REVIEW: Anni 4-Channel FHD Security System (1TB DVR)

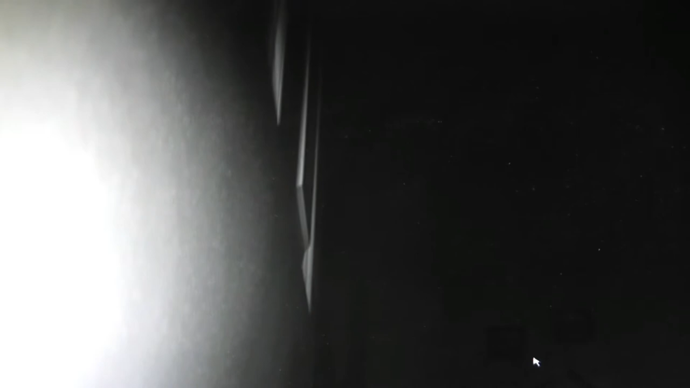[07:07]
And as people walk into view, you'll still be able to make out their features. Under additional controls, I can change things like zoom levels.